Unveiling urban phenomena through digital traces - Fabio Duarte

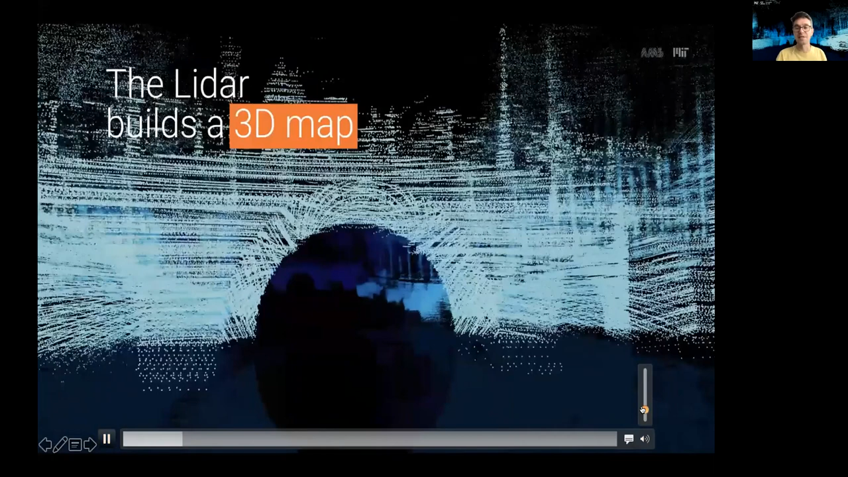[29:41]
it's a laser scanning so probably every all of you know but it's a it's a it's a
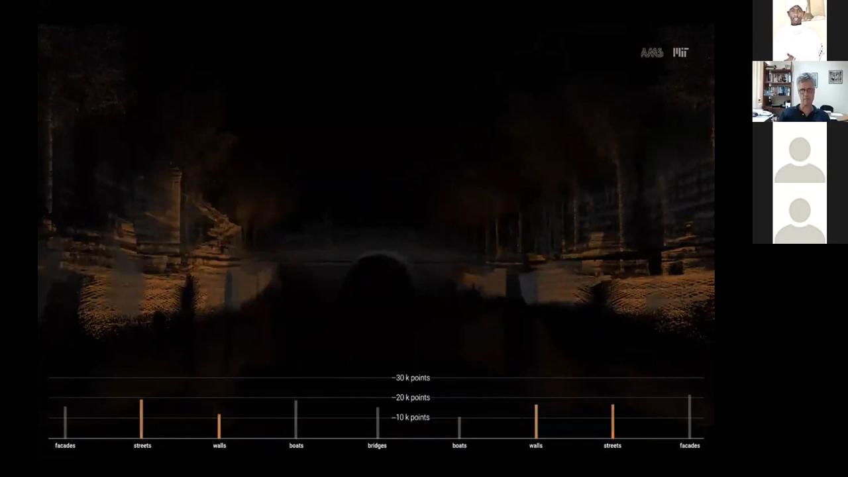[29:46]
it's an equipment where you have some laser beams spinning around and collecting all
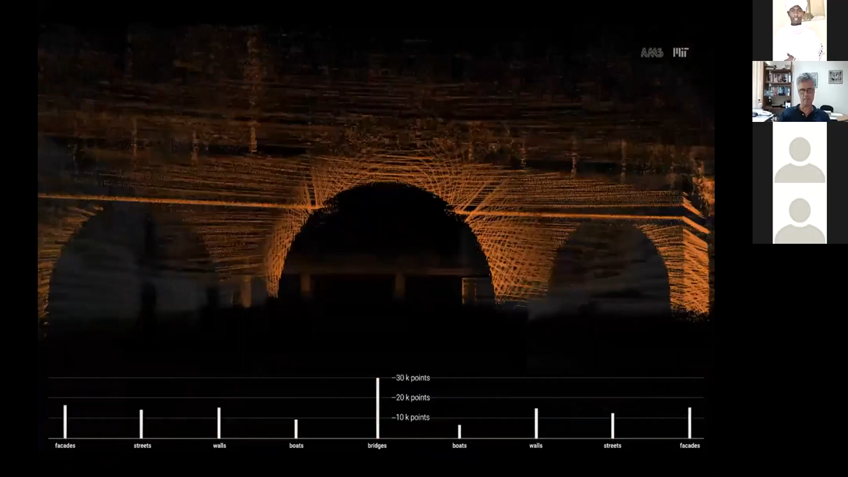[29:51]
these uh cloud points you form these cloud points so what we're doing we're measuring
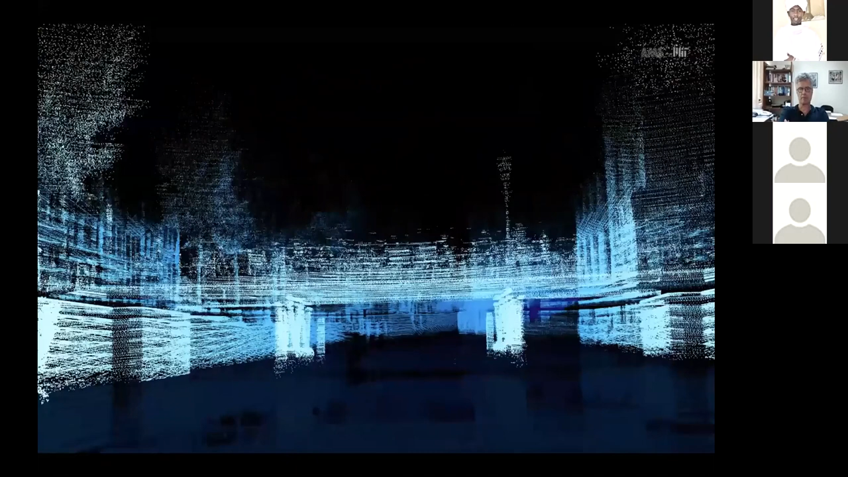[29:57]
the distance between the device and the first obstacle then
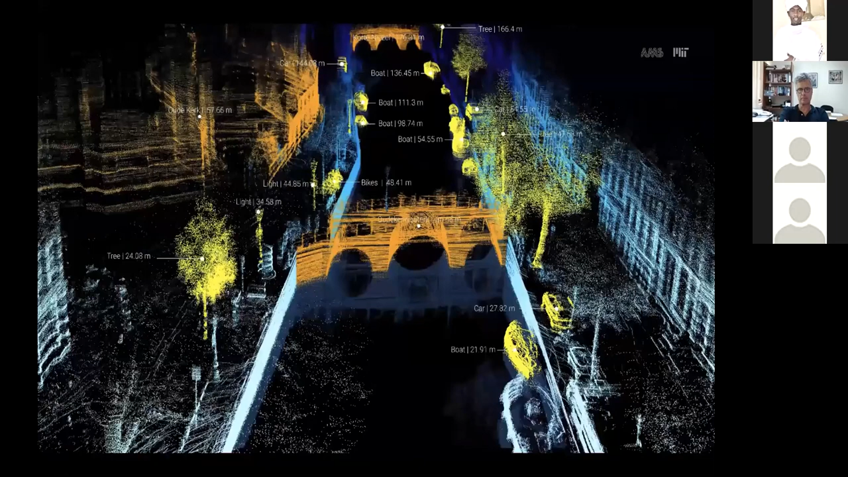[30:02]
we have the the drone also doing this scanning and
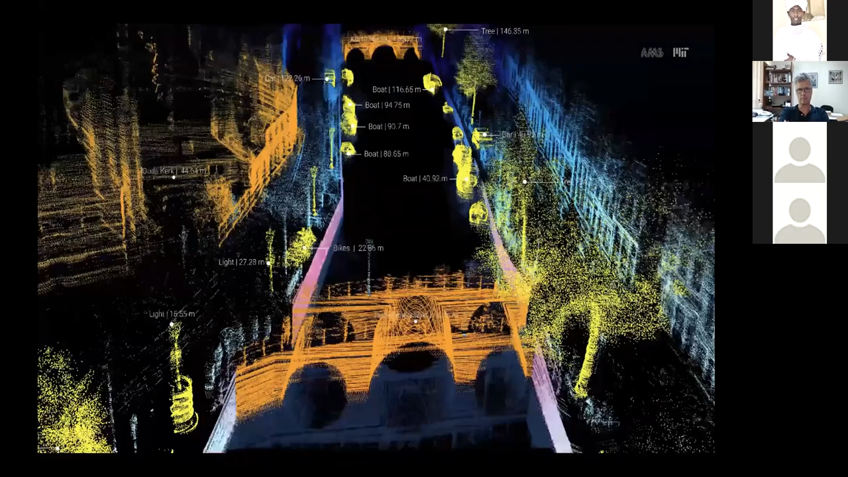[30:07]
then we can combine uh different techniques to to label
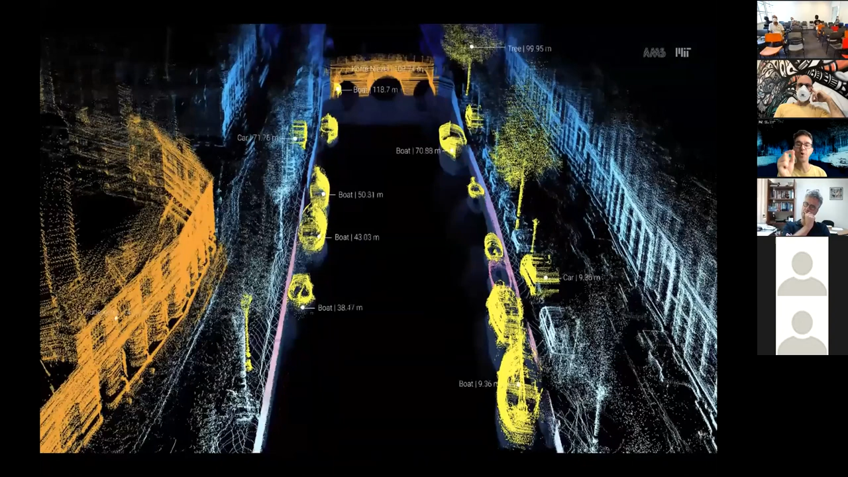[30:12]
what uh we have in this point clouds from cars
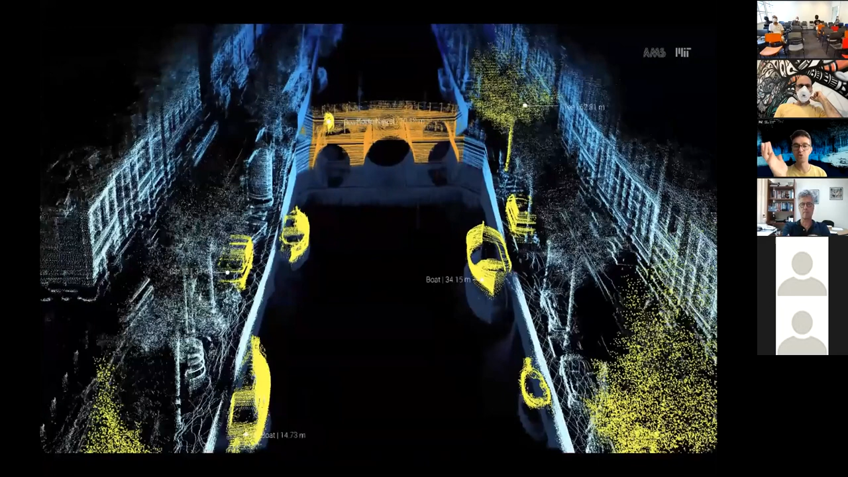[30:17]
to bridge to boats and this is obviously very important for boat navigation
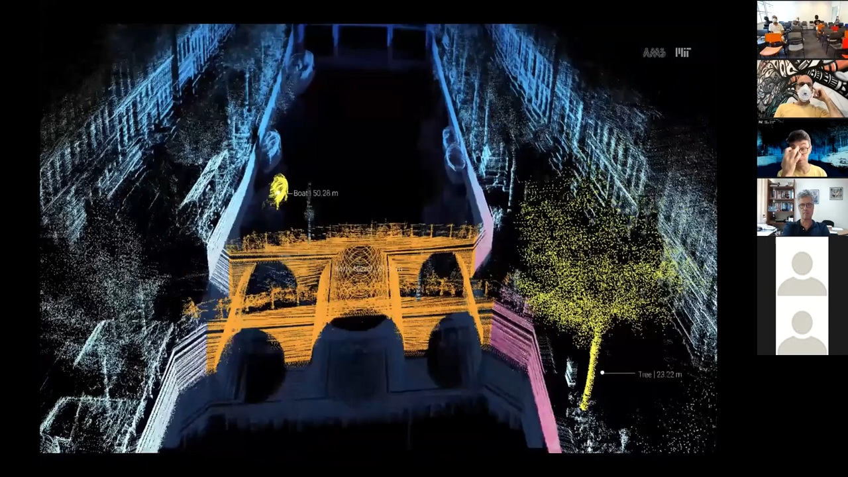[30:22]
because otherwise we'll be hitting anything but more importantly than than not more important but surprisingly important i would say for the city is that we thought we'll be using this technology only to help the boat to navigate however here you can see the street level if you see my mouse and then you have the water right the city of amsterdam they have a very precise map lighter map of the city